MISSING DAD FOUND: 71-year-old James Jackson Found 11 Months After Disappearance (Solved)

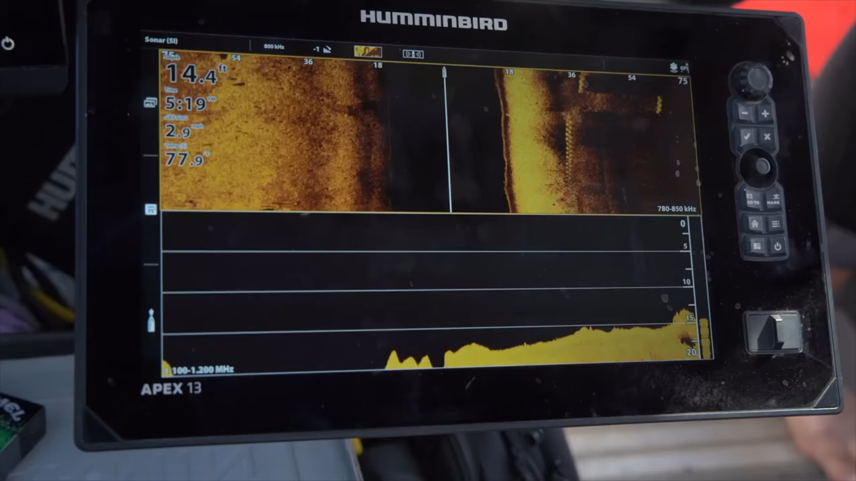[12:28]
On screen: depth 14.4 ft
All right, we just went over top of it.
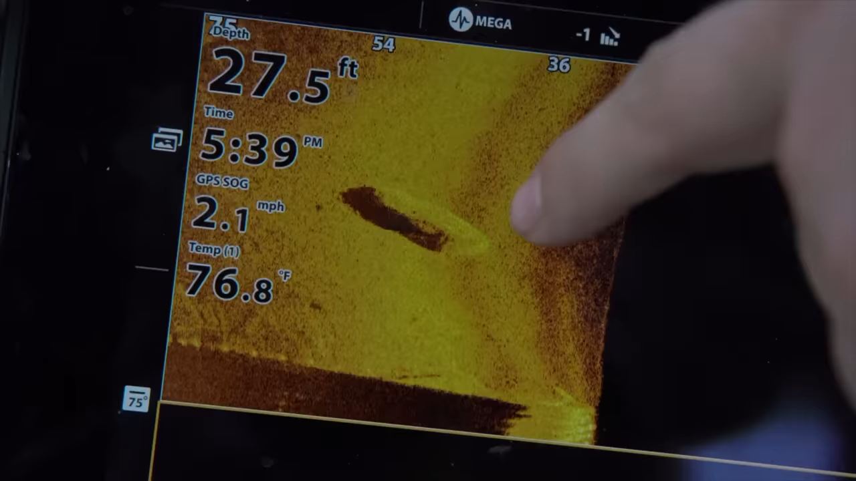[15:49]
On screen: depth 27.5 ft, water 76.8°F, speed 2.1 mph
That's definitely newer, and it does definitely look like a van.
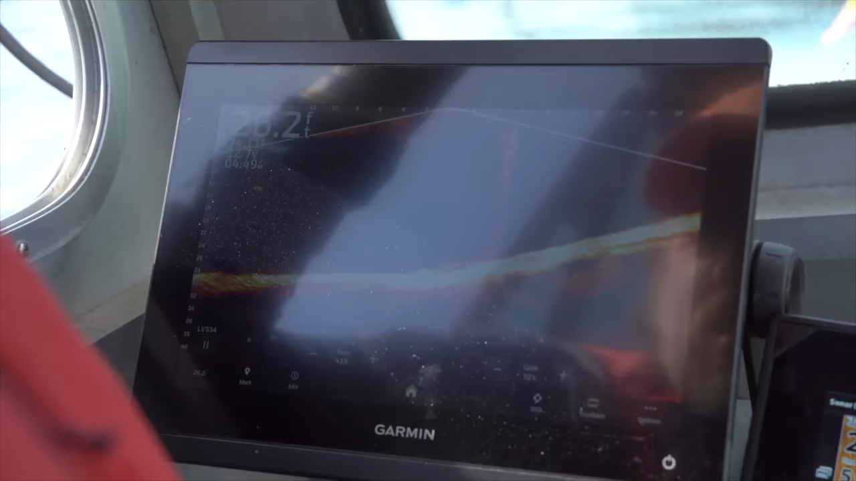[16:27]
Nope, just came off of it. Go the other way.
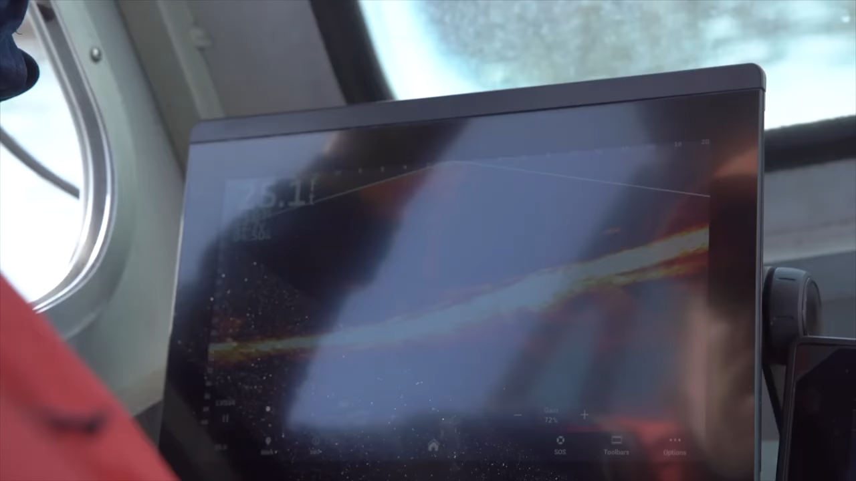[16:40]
It should be all over it.
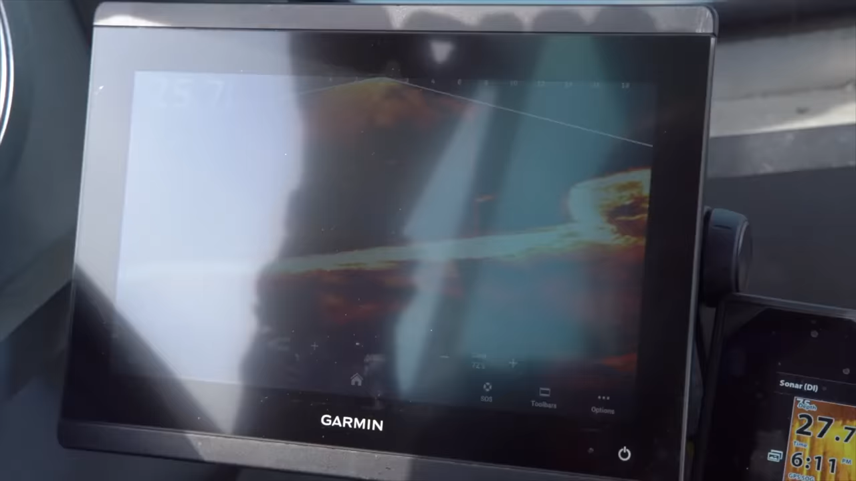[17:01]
You're like 5 feet off the back of it. Okay, just raise it up just a little bit. Just a little bit. Like 2 feet.
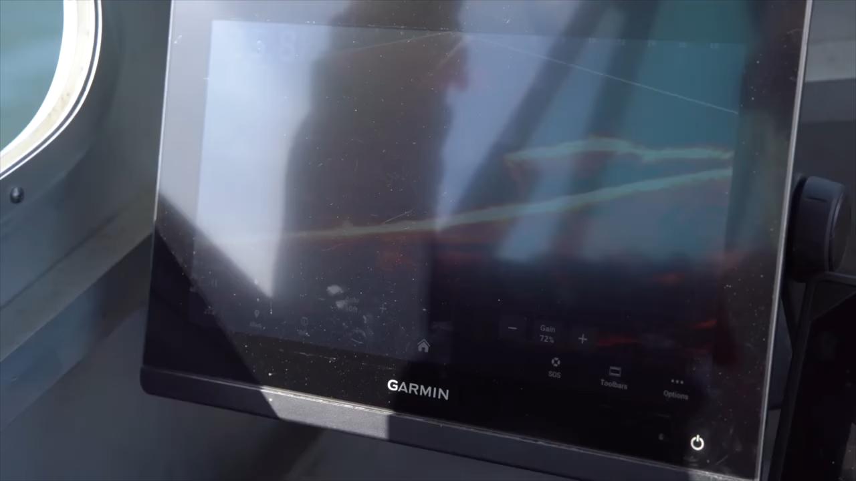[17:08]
All right, now just lay it there. Just keep it there. Just keep it right there. Don't move it.
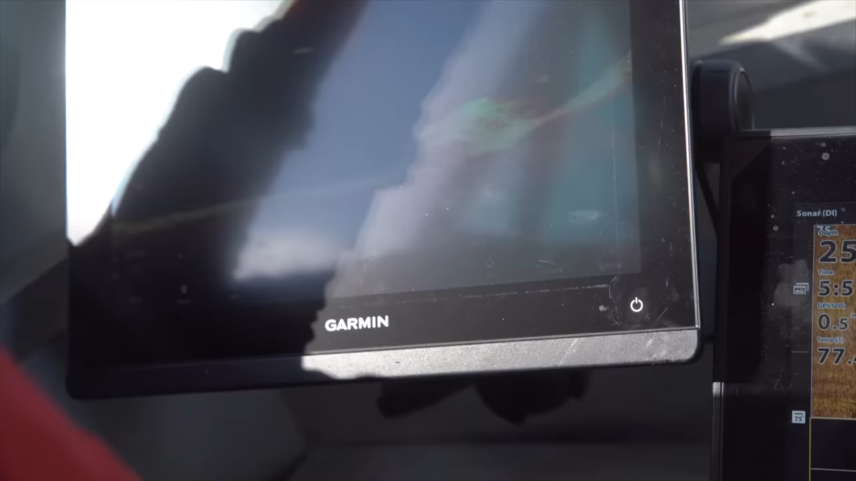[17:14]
I'm gonna drag you on top of the car now. All right, Lindsay, drop it. Hold on.
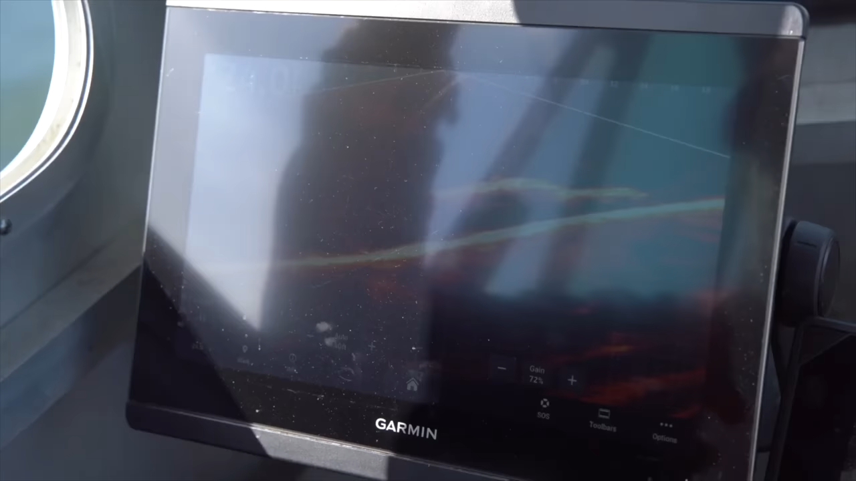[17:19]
Like 5 more feet, Lindsay. You're almost on it. You're on it.
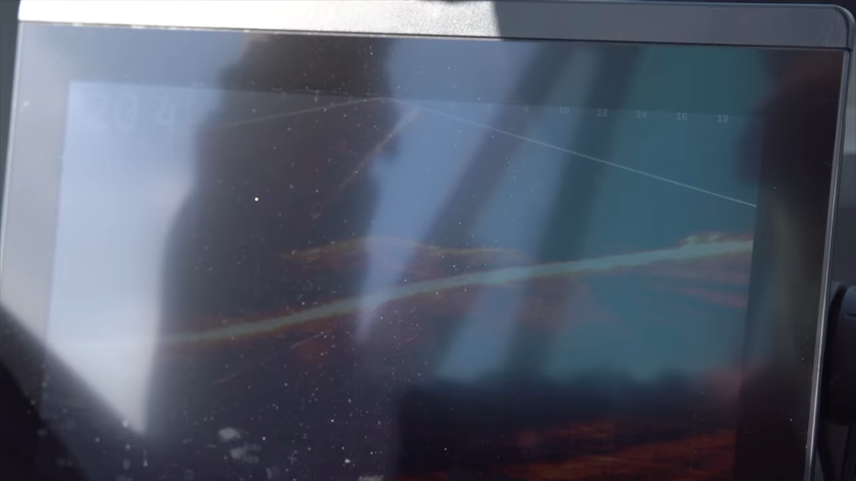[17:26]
You should be right on top of it. Guys, this is a huge possibility.